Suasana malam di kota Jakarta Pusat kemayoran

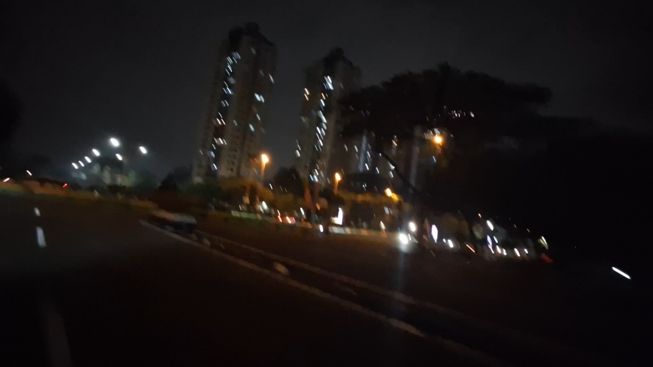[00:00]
banget guys, suasana malam di mana ini Gece? Di Kemayoran. Kemayoran, Jakarta Pusat. Seger suasananya.